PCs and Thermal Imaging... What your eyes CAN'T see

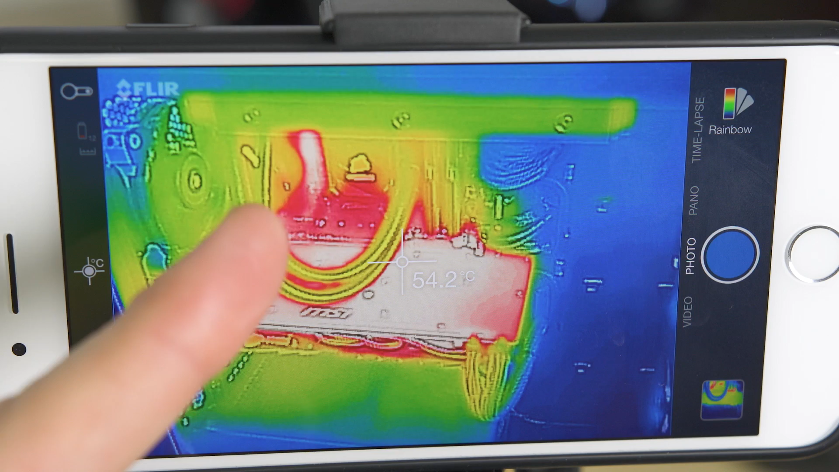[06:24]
On screen: spot 54.2°C
Look at that. Look how hot that is. The actual backplate is about as hot as the VRMs up there. So that's why further testing on backplate designs is going to be a big deal for a lot of manufacturers to make sure they're doing it right. And you can see it just reset range again because it couldn't go any warmer than white. So you can see we are now at 55C on the backplate where it's touching right there. And it's actually now hotter than the VRM. Do you see how there's more white here on the graphics card than there is on the VRMs right up there? Yep, the graphics card is now warmer than the surface temperatures of the VRM. Pretty amazing.
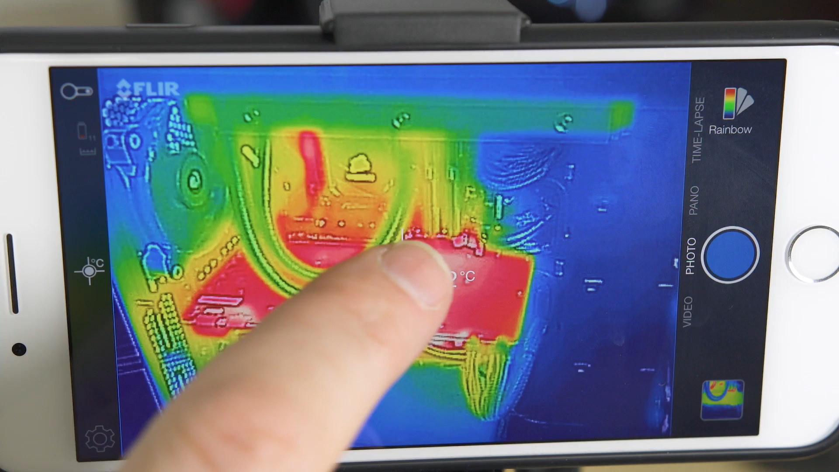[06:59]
But check this out. Do you see how much heat is actually affecting the motherboard? Do you see how those three dots right there above the graphics card are just as warm as, well, some of the parts of the PCB here on the graphics card? Well, that's where your M.2 would be. That's why case flow and airflow is hugely important when it comes to your case. We'll talk a little bit about that in a second. But yeah, your graphics card, especially air-cooled cards, blowing down on the motherboard are creating an issue where it is warming up parts around it. Well, I wouldn't really call it an issue, but it's something to definitely keep in mind and why M.2 placement is huge when it comes to motherboards.
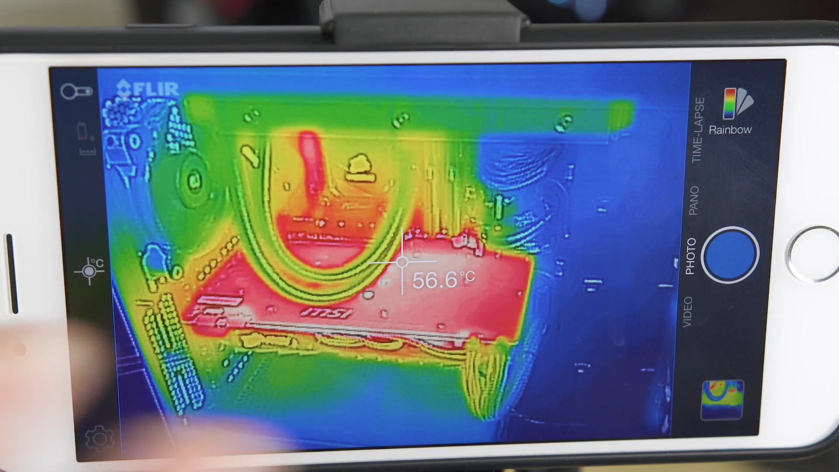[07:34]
On screen: spot 56.6°C
It's also why putting them on the back of the motherboard tray, sandwiched between a back panel with zero airflow, it's not necessarily a good idea. So what about water-cooling builds? Obviously, that's going to be better. Well, guys, what we're looking at here is my water-cooled ITX build I did for Fractal. This is the Define Nano S.
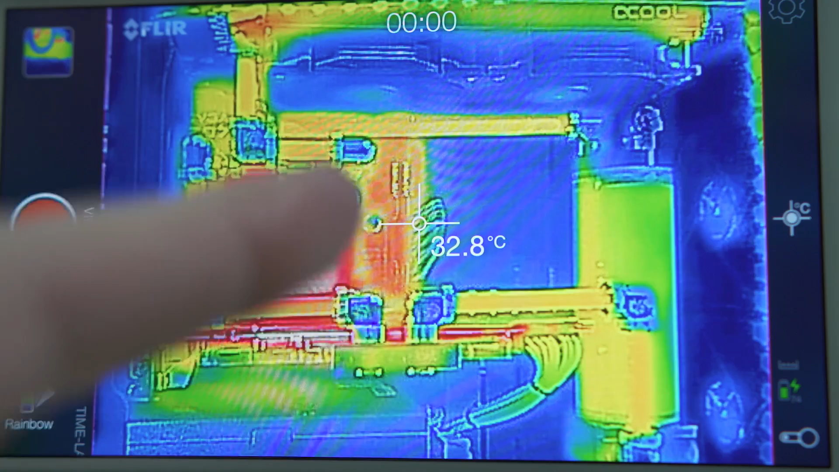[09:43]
On screen: spot 32.8°C
It makes this bend right here. It doesn't cool off as it goes through the bend. It's just less heat glowing through. But look at how hot the motherboard is. Look how hot that motherboard actually got, even on a water-cooled system right here. Part of the reason for that right now is I have the side panel off the case, so there's very little directional airflow. You can see the RAM actually started to get pretty warm, too. So that's an eye-opener. Let's talk about this.